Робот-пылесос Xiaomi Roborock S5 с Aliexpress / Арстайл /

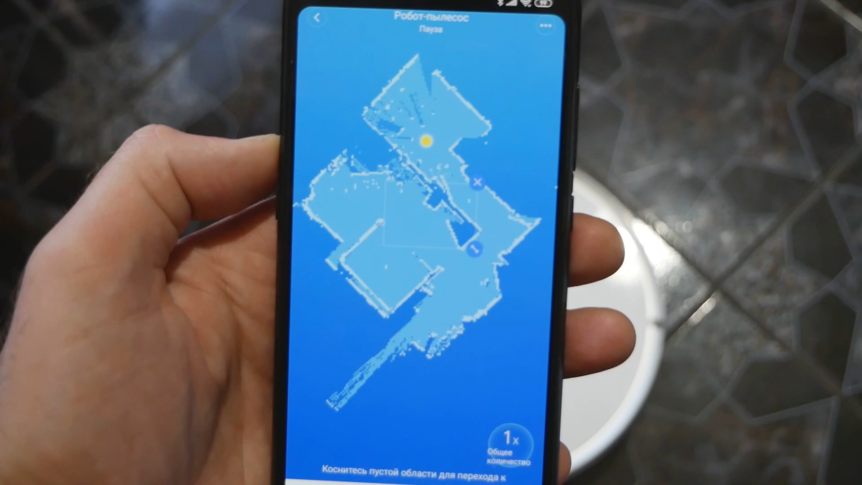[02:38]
Мы можем удаленно пылесос включать Выключать При первом включении Пылесос тщательно обследует Все,
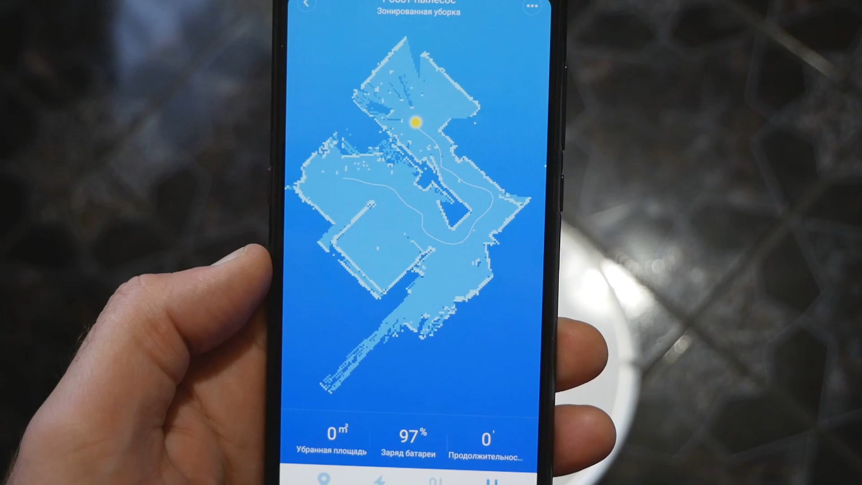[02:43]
что происходит вокруг Рисует некую карту И, действительно, она похожа на правдивая То есть,